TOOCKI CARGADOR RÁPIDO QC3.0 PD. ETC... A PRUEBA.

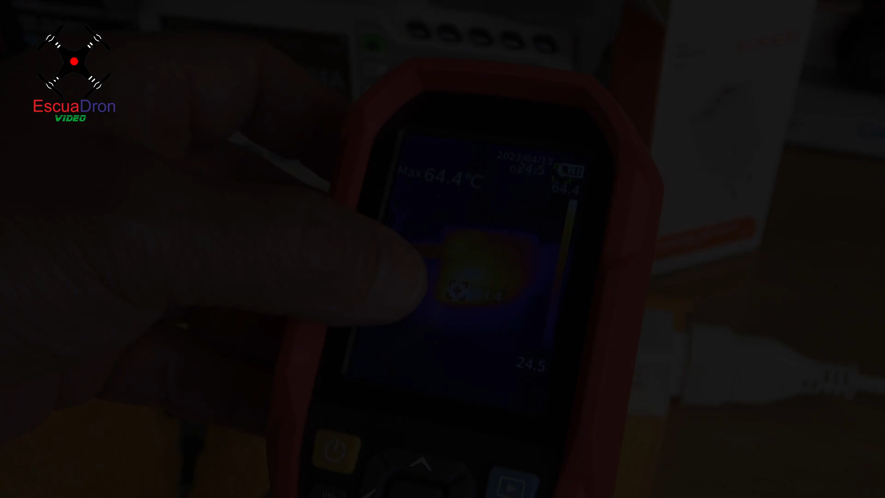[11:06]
On screen: max 64.4°C
Veis que el punto más caliente está aquí aproximadamente y
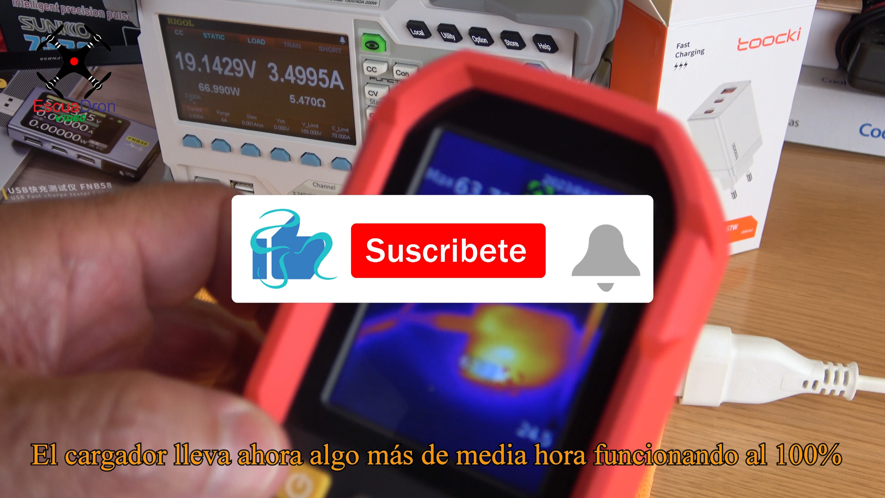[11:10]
que está marcando unos 64,2 grados centígrados.
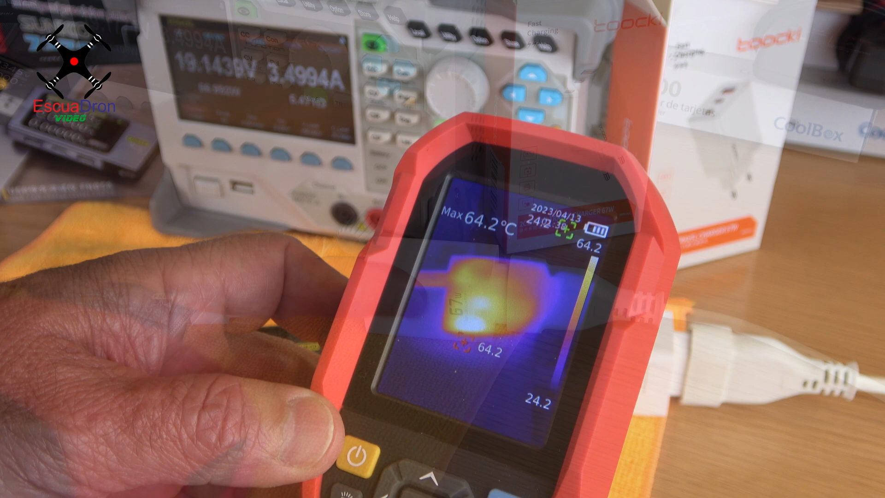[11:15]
On screen: max 64.2°C
Ya es notable en la mano el calor. Igual está marcando un poquito de más la emisividad de los infrarrojos.
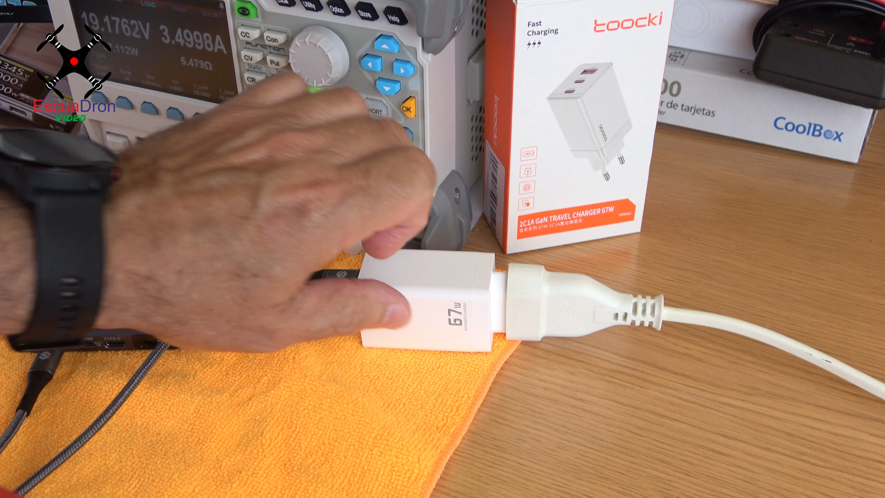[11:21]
En todos los materiales no es igual,
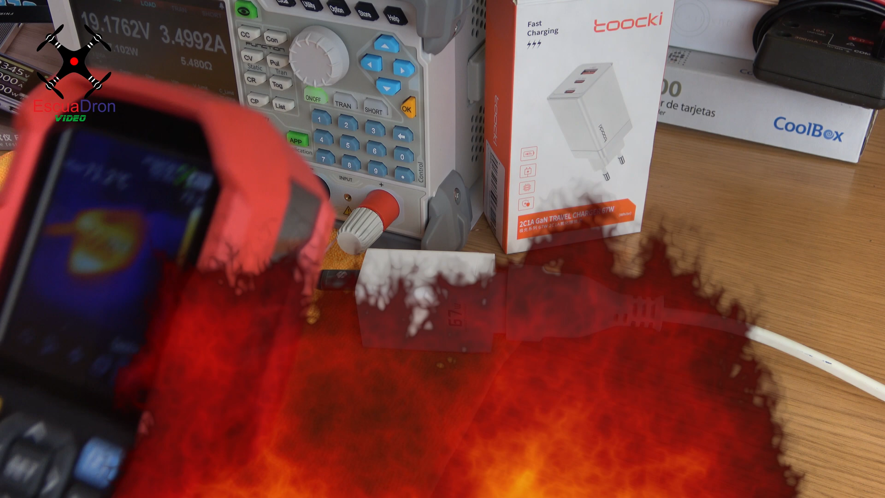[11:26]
pero bueno, sí se nota que quema ya el cargador.
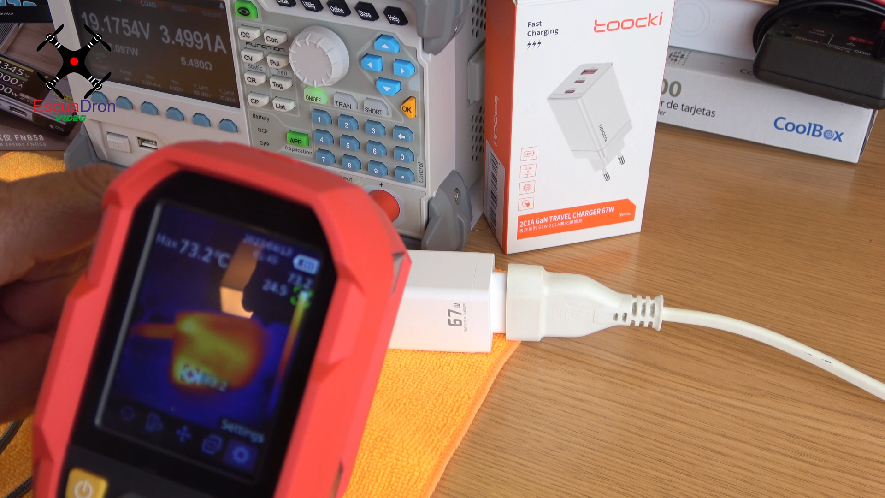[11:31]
On screen: max 73.2°C
No sé si realmente el nitruro de galio estará haciendo algo ahí dentro, pero esto calentar se calienta. Ya os digo también que está funcionando al 100% de potencia. No sé si lo podréis alcanzar a ver aquí en la pantalla de...